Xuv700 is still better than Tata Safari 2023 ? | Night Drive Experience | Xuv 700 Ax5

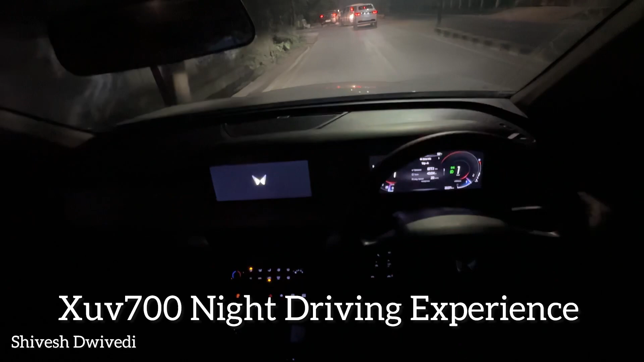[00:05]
वह बंदा राइट पे चलके लास्ट मुमेंट पे इंडिगेटर दिया तो भाई जो लेट
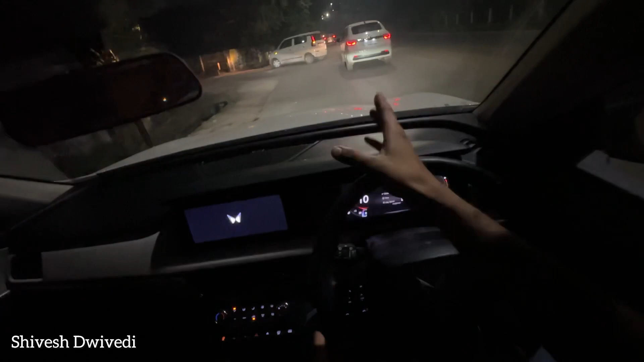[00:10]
से ओवर्टे कर रहा था एंड ये कार भी उससे चिपक के चल गी तो इसी करण तीनों कार रोग गई तो देखो भाई वेगनर वाला भाई सीधा चल था ठीड़ा था ठीड़ा आगे स्पीट से एंड इसकी पीछे खोजली टीगोर वाला इंड लेफ्ट
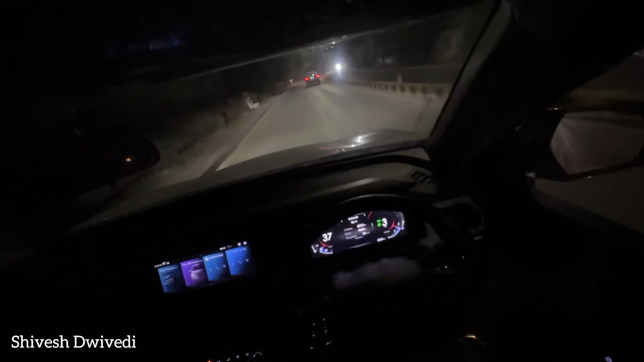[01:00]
आई अर्वियम को देखें और इसके बाद ही आप इंडिकेटर देखें साइड ले तो गाइस
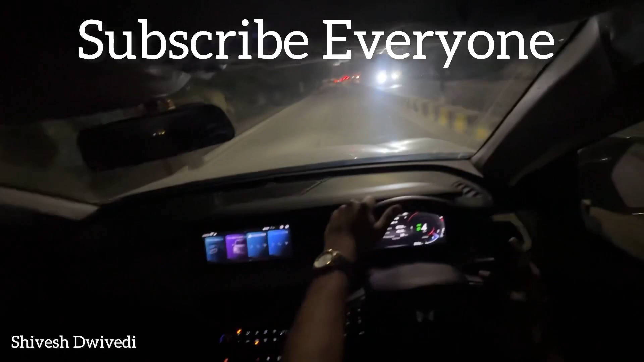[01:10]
इसके लाइट तो बहुत तगडी है तो मैं ऐसी सोचा कि एक छोटा सा ड्राइविंग रिव्यू रात म पाउर तो बहुत तगड़ा ही रहेगा इसी में भी उसमें कोई दिक्कत नहीं because 180 PS and 425 वेनम का maximum टॉर्क मिलता आपको इसके लाइट्स काफी अच्छी है यह देखलो आपको दीख रहा होगा
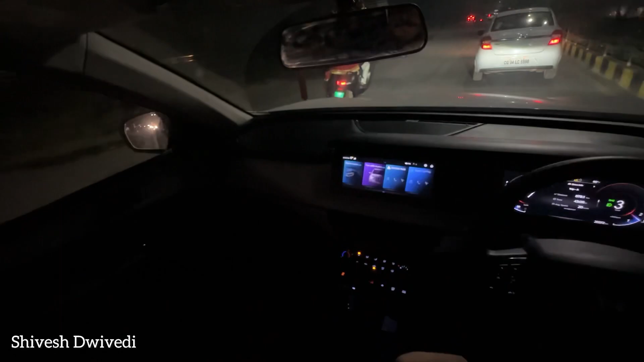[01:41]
भाई जब से मैंने टाटा हेरे और टाटा सफारी देख लिए न तुम्हें को XUV7 double का वो यह चीज मिसिंग लग रहा है भाई इसको illuminated करो भाई जल्दी से या तो मैं छोटी सी यहाँ पर सस्तिवाल यह LED लेके लगा देता हूँ M-shape मे यह तो है बाई इसका टर्बो लेक बहुत कम है सफारी हेरियर के मामले में मच्छा अंदर गुज़ा है
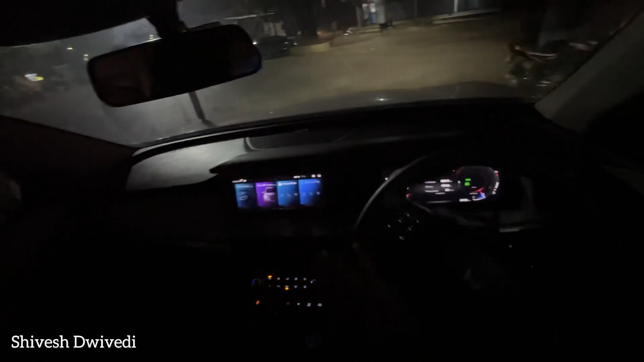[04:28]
अब लगाते है थोड़ा सा जूम मोड इसका अब भाई लाइट तो अच्छे बारिश में बस दिक्कत करती है लाइट ठट